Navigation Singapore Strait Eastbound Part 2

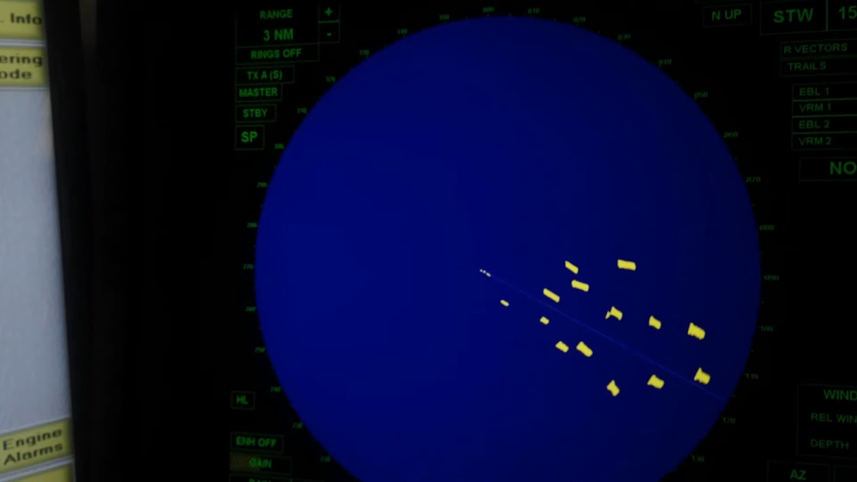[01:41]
is here, and there, this is all the traffic. Okay, so
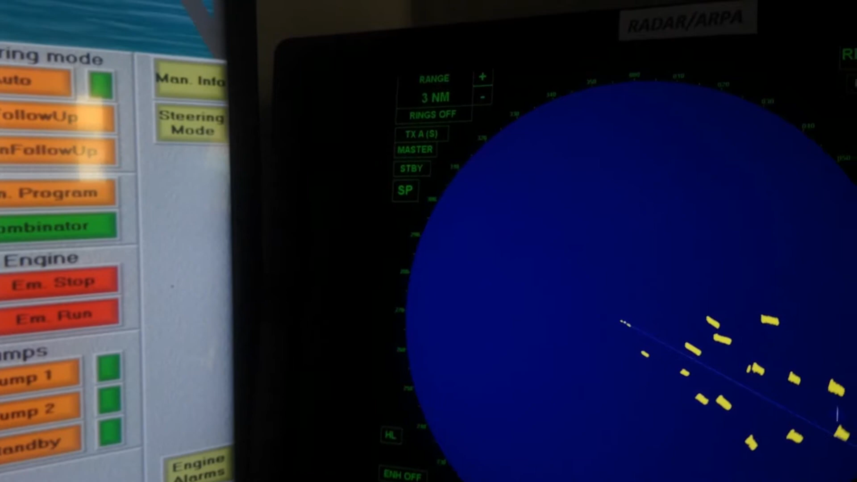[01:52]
we will see if there is some problem with the traffic here. So we use the ARPA
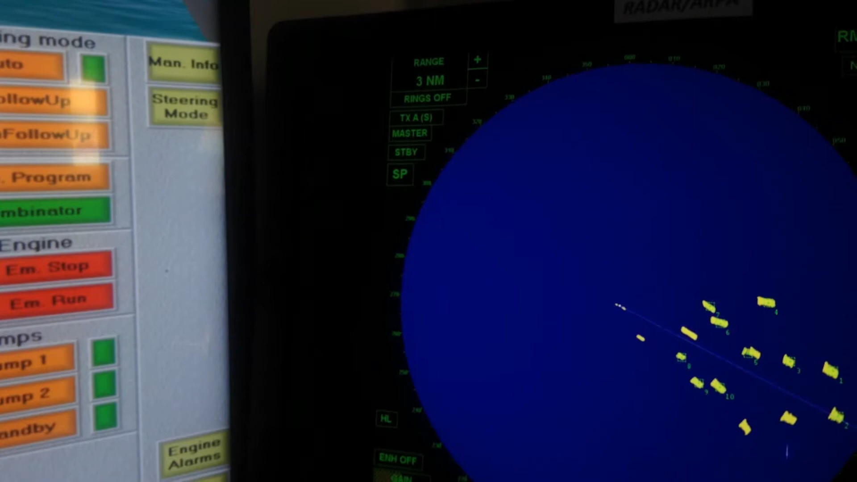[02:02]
so that we can see if there is some collision. Okay, so